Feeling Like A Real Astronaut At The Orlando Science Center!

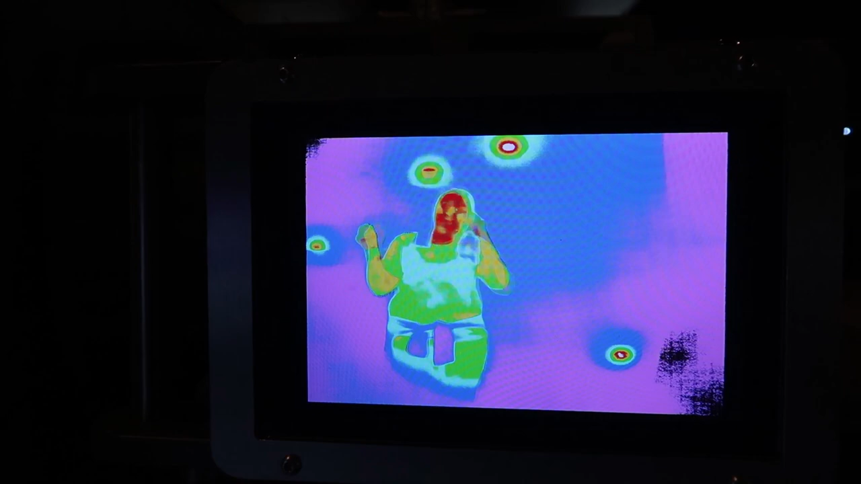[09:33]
Look you can see You can see all your warm space areas
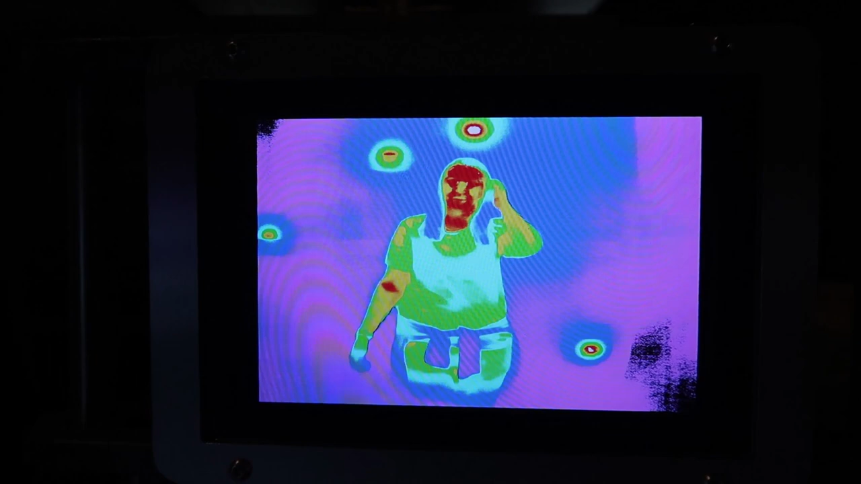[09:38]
I like it Oh your elbow pits are warm Tim your forearms are so warm And your knees
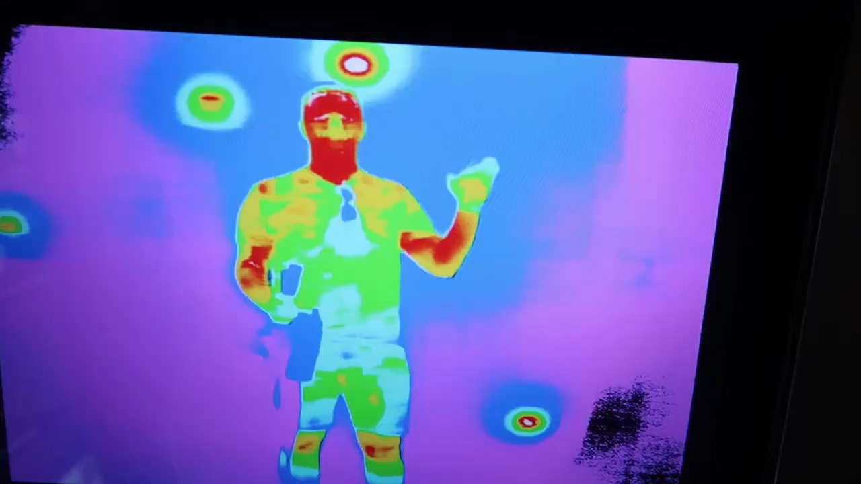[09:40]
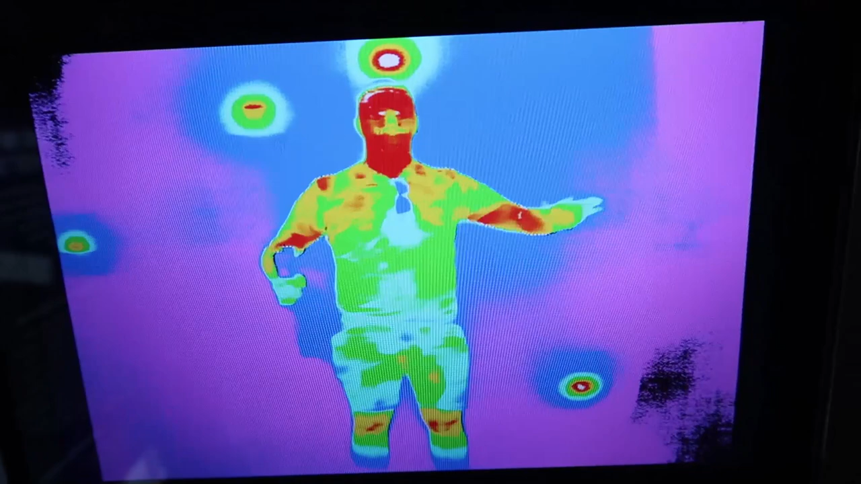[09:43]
Look how warm your knees are Oh no and right here What's this?
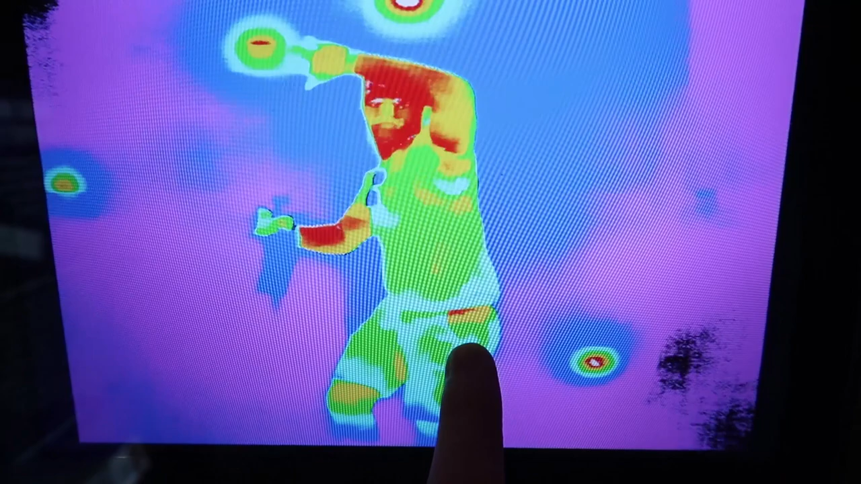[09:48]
Your knees are really hot
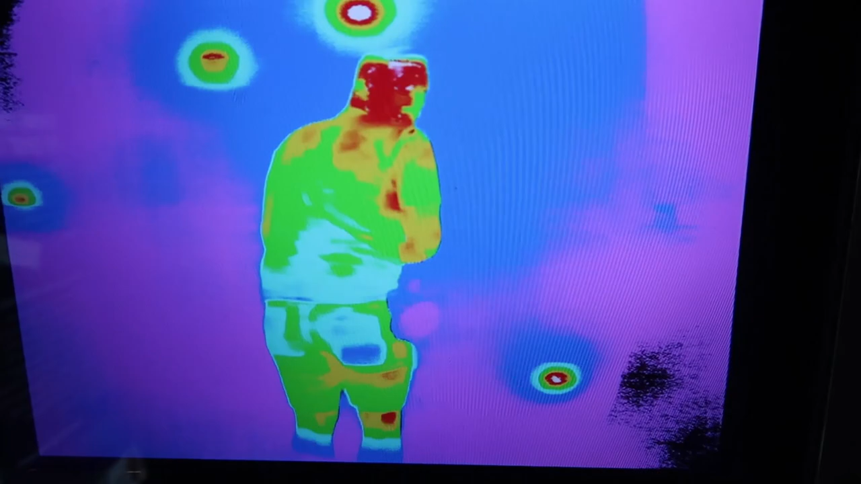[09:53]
You got some hot knees And your butt's cold Says your body changes in space Cause your joints all expand So how tall are you?